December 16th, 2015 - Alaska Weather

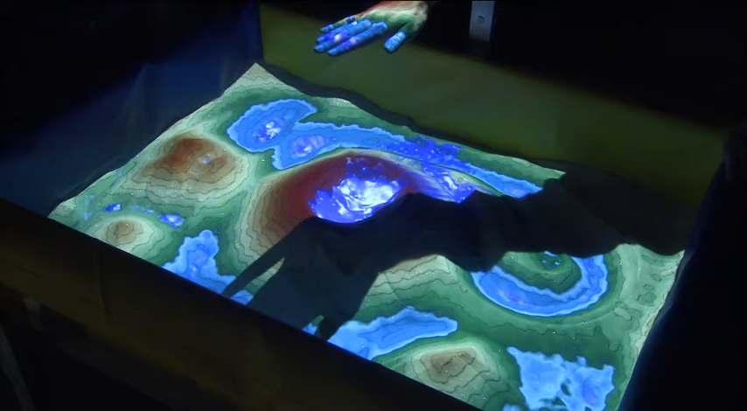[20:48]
It will fill up rain into that elevated lake bed, that caldera, as you said. And so now water is pooled up there.